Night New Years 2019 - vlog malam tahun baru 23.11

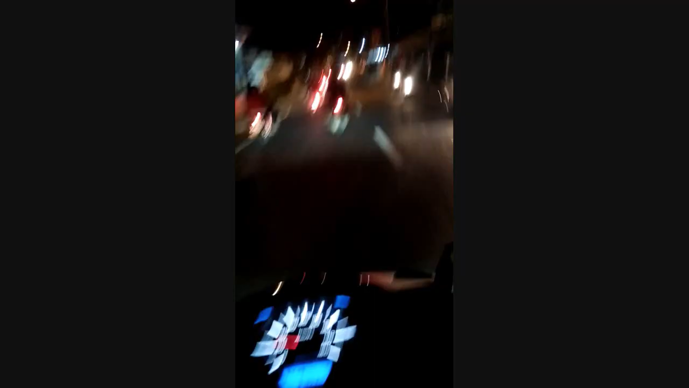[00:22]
Oke, ini malam tahun baru ya. Kita mau jalan-jalan ke itu, ke alun-alun,
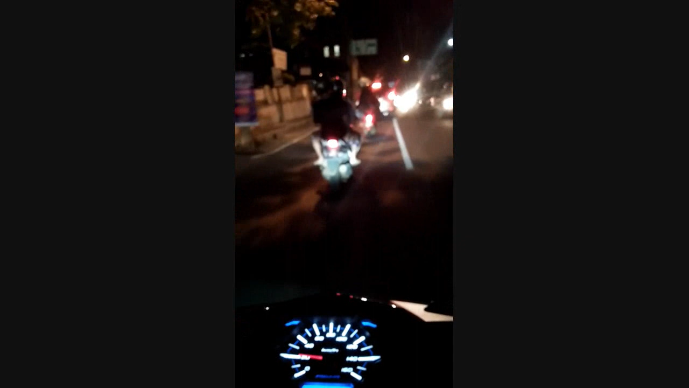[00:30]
terus nanti kita ke museum, ke Balai Kota Among Tani, terus nanti kita jalan-jalan ke daerah-daerah Batu gitu. Terakhirnya kita ke jembatan. Nah, ini masih OTW. Soalnya agak macet, guys. Ini masuk sini baru macet ya. Tadi soalnya di sana apa itu?
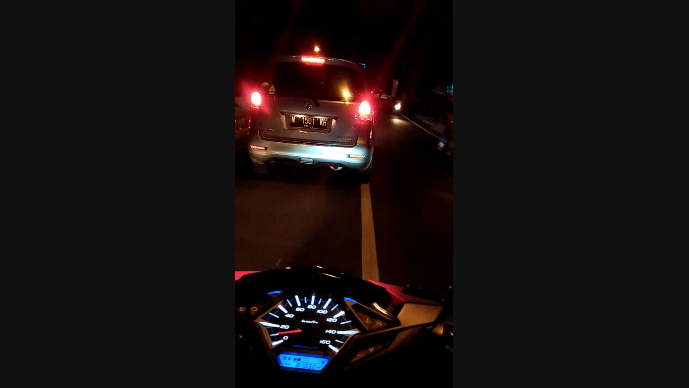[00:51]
Enggak terlalu macet sih. Ini aja baru di sini macet ya. Masih lebih macet. Jadi bentar lagi mau nyampe ke alun-alunnya, nanti kita nge-vlog di sana ya. Oke, lanjut di alun-alun.